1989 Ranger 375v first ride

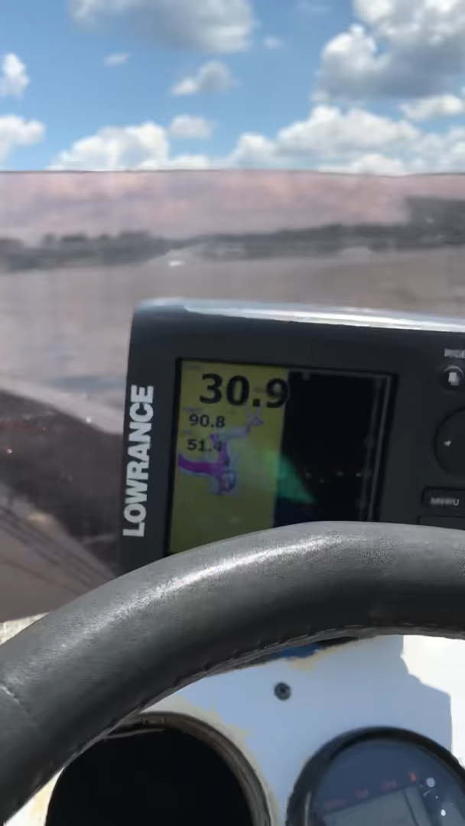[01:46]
I think I squeeze 25, 15,
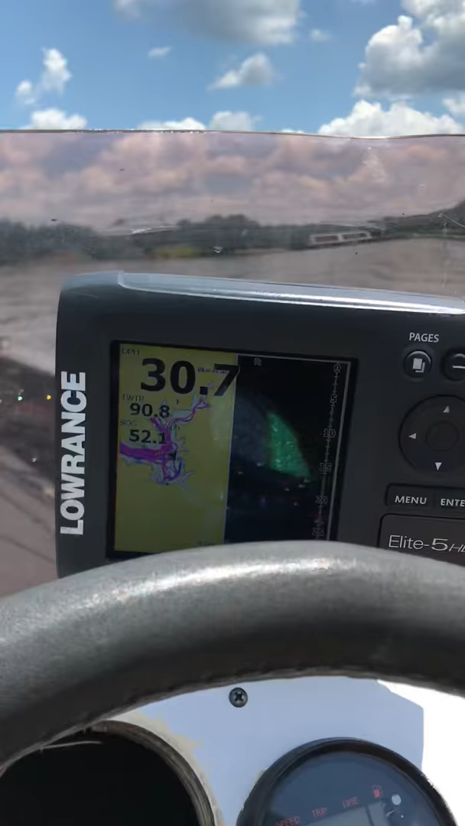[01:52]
15 miles an hour, 52 right there but water is kind of choppy.